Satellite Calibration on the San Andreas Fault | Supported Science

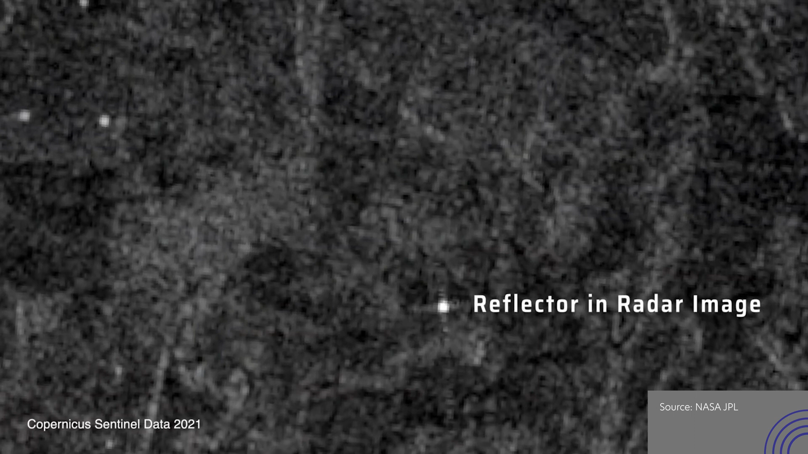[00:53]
on the ground that shows up in the radar image that has a precise location assigned to it utilizing the NODA network as a backbone.